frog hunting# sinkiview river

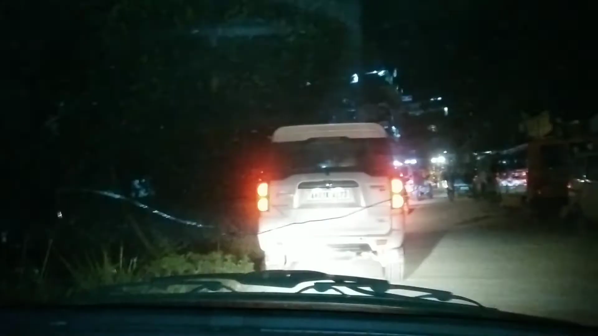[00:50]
ट्रैफिक तो उपाय नहीं है रे, इतना रात को भी ट्रैफिक है।